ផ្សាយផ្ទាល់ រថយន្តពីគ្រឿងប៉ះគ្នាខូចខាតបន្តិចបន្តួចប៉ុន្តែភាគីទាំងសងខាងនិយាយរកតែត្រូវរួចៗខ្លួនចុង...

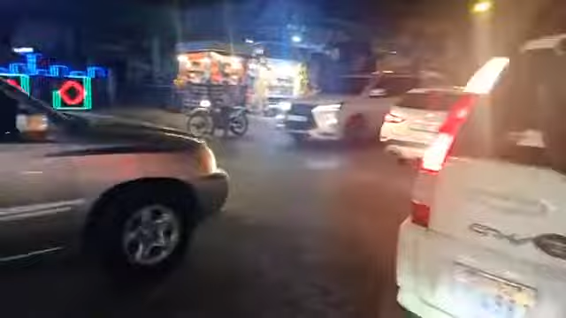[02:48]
ជនមួយគ្រឿងនេះគឺប្រភេទរជនបាទមក ACOV ដែលទៅស្លាលេខបាទភ្នំពេញ2/47/83
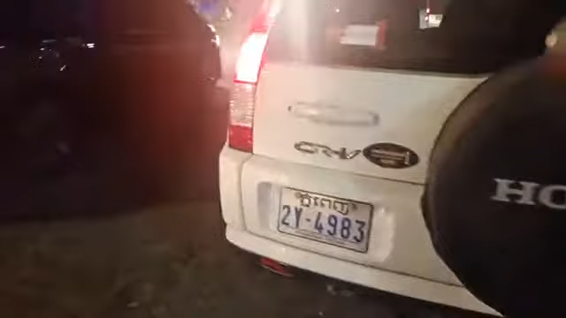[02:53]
បាទហើយជួវិញករណីគ្រោះថ្នាក់ចរាចរណ៍នេះ
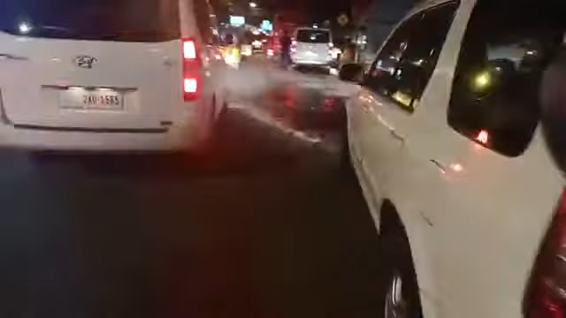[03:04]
តាមការបញ្ជាក់ពីបងប្អូនជាប្រវត្តិគឺរថយន្តតែពីរគ្រឿងនេះក៏គាត់ធ្វើដំណើរបាទក្នុងទិសដៅស្របទៅគ្នាបាទក្នុងទិសដៅព